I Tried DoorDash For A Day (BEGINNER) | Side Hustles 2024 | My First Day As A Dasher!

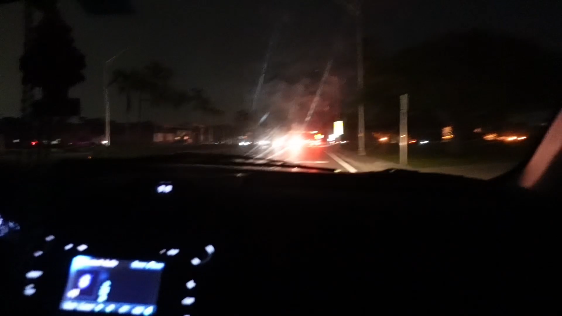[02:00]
bro homestead got a black eye we just rolled past crafty crowd look at that bro
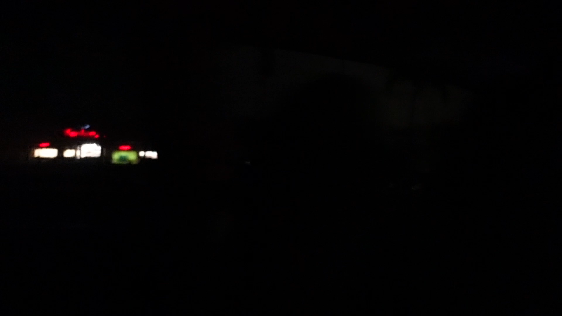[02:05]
then i started to realize tonight might not be the best night to door dash the whole
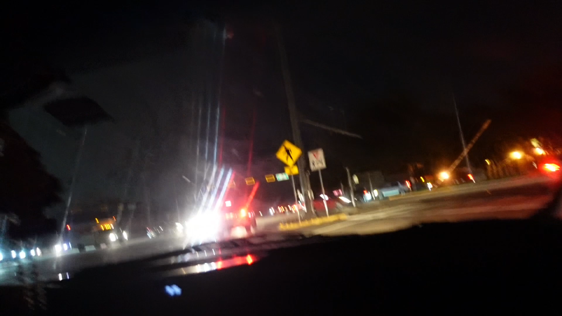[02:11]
homestead eye how you find out homestead not paying their light bills bro who i who i write about that this ain't on me right here you know
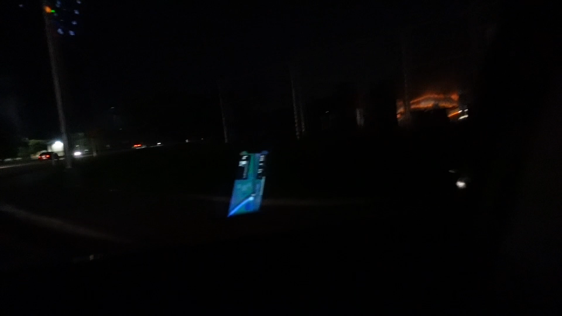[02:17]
all i'm doing is trying to dash take the people food from the restaurant
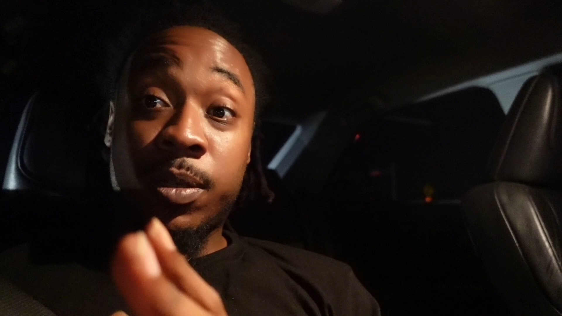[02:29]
into their house you know what i'm saying for they can put it in their belly you know what i'm saying they make me some money at the same time but obviously homestead don't pay their light bill because we in front of checkers you know what i'm saying we in
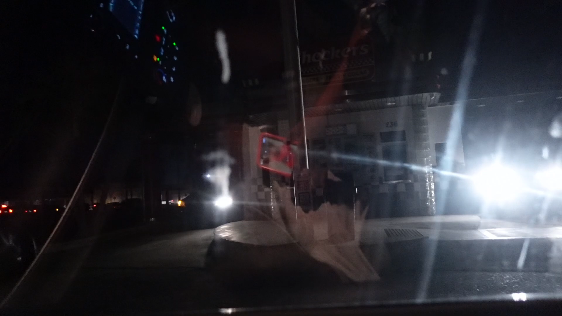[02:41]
front of checkers checkers lights out the whole streets lights out the uh the the
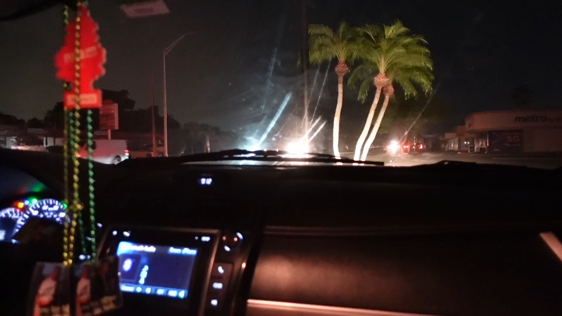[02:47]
the the stop lights out and i got a whole order to pick up so i don't drove way over here and i can't even get no people order they're gonna be calling